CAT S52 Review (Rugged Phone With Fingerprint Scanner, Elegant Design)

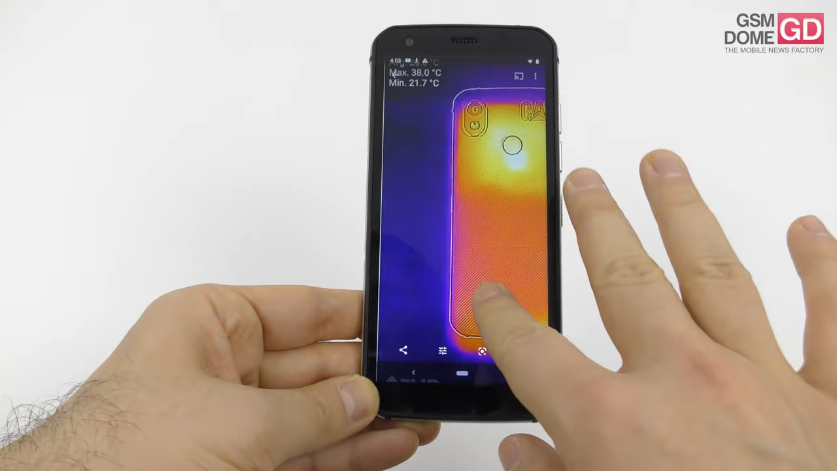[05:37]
On screen: max 38.0°C, min 21.7°C
So basically, when it comes to the benchmarks, we got as high as 29.2 degrees Celsius, which is not bad.
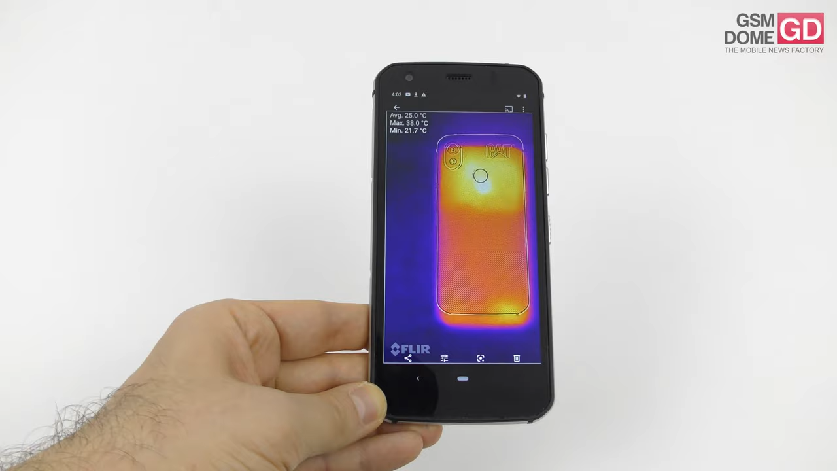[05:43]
On screen: max 38.0°C, min 21.7°C
In games, we got to 38 degrees Celsius, so that's rather hotter,
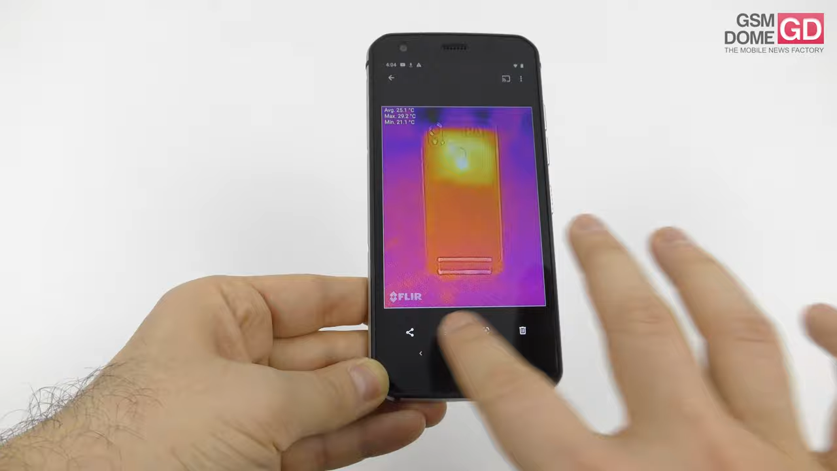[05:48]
On screen: min 21.1°C
but only in games and once again, it's not a gaming phone.